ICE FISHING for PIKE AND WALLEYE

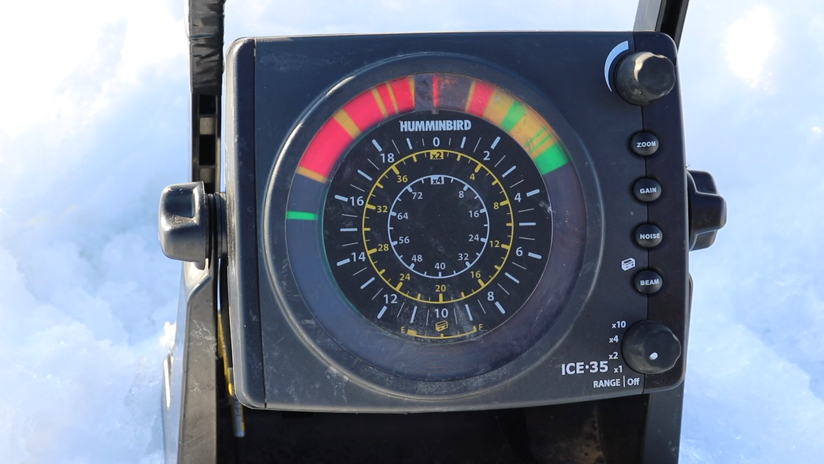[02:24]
It's a really useful tool to gauge the fish and how they're reacting. to your lures and how you're presenting your lure so it's a pretty good tool. Go check a couple of these other holes I drilled and see if we can find something.
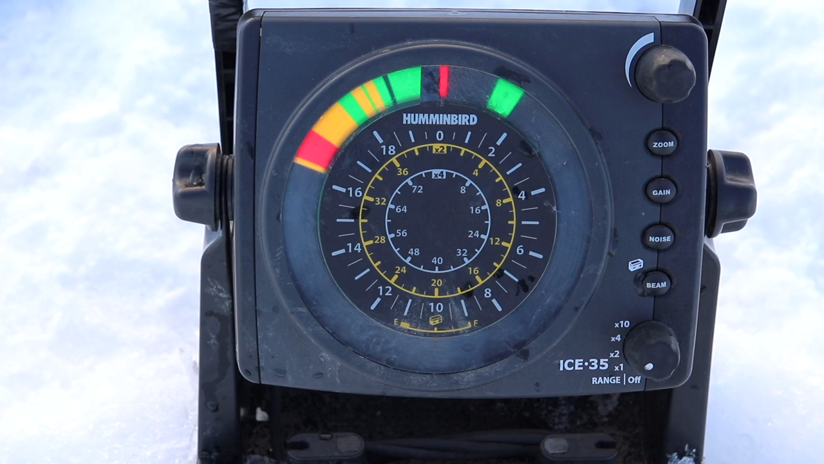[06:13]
Yes. Finally. I think it's pretty small. There's another pike. Look at that.
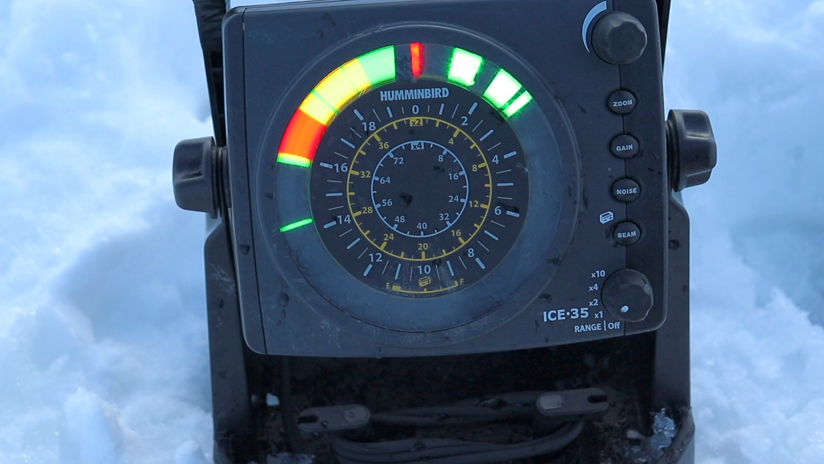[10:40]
Come on. Boy number three. Please, please, please. Hook them up. Hook them up. Yeah. Hook set. Fish on.